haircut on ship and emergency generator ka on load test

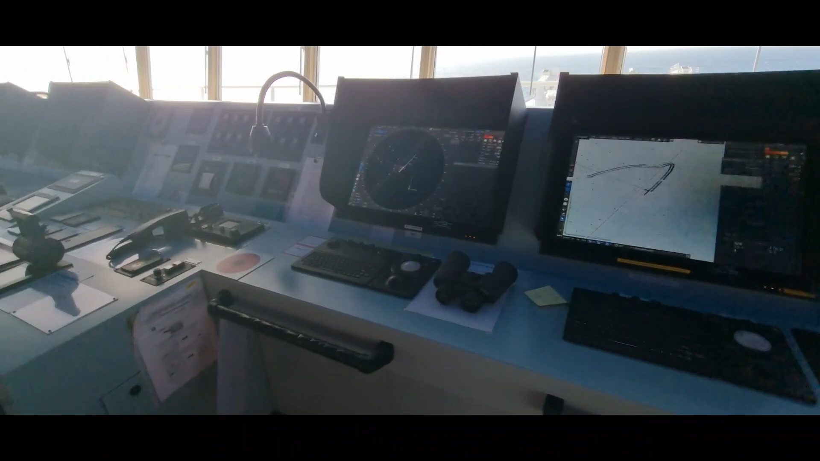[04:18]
ये पूरा कंसोल दिख रहा है यहाँ पे, ये एस बैंड रडार है, एक्डेस, और
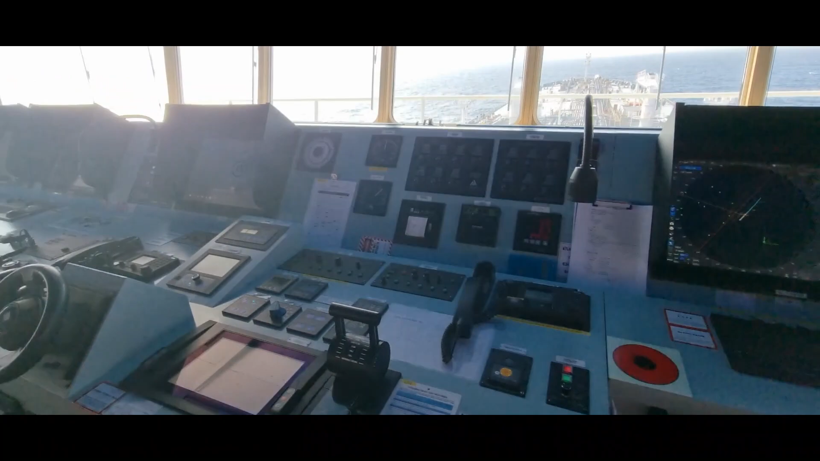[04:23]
ये अपना नंबर टू रडार है, एक्स बैंड, और ये एक्डेस दूसरी,
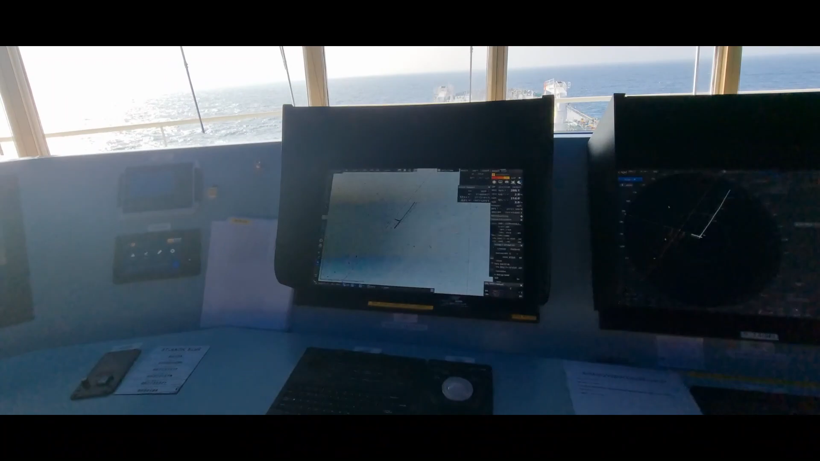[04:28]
ये सेम वही सीसीटीवी कैमरास, लाइटिंग,